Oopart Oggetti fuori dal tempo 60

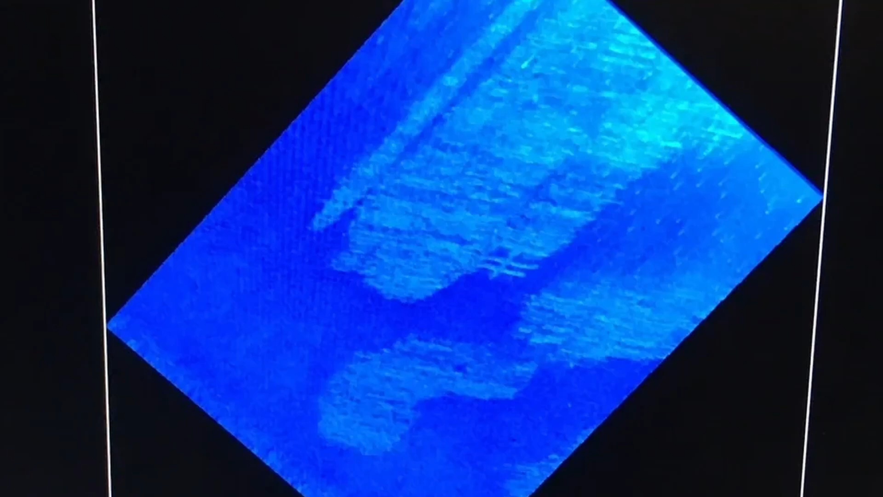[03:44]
L'ex architetto ha anche mappato la zona con sonar e scandagli, giungendo ad alcune conclusioni. Da prima timide e poi sempre più audaci.
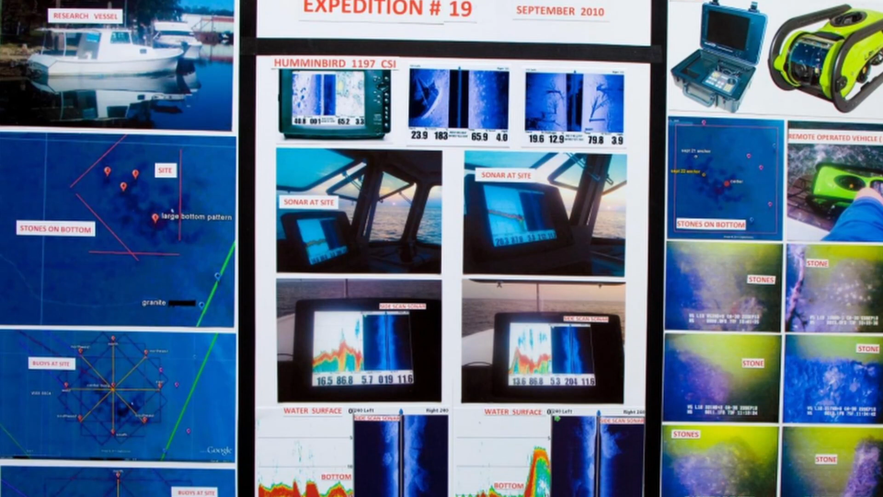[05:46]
Le immersioni si susseguirono alle immersioni. Gele ha continuato ad esplorare il sito in cui si ammucchiavano
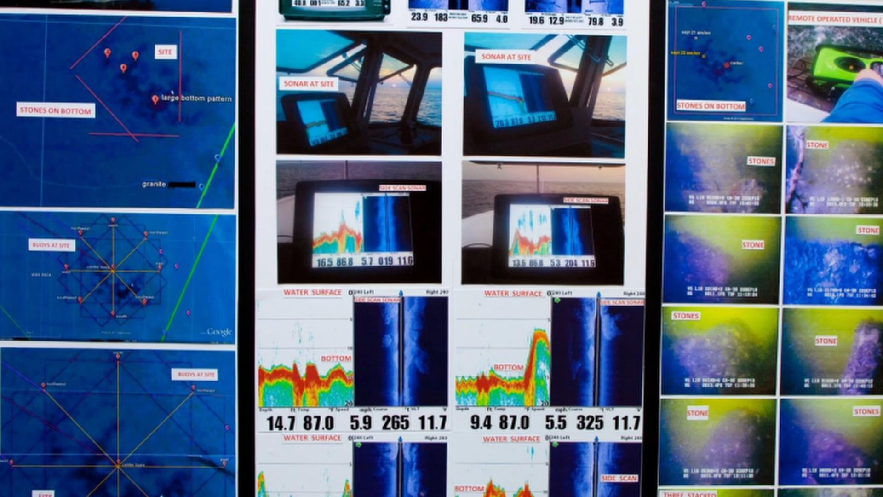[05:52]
grossi blocchi di granito e in cui le navi perdono la bussola.
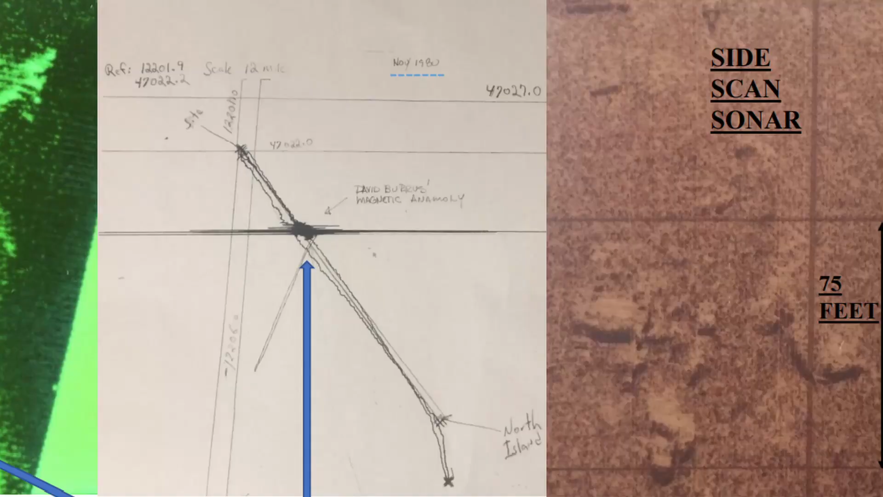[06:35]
Gele ha chiamato il sito Crescentis e a suo parere, là sotto, ci sono molti edifici nascosti sotto la sabbia e il limo.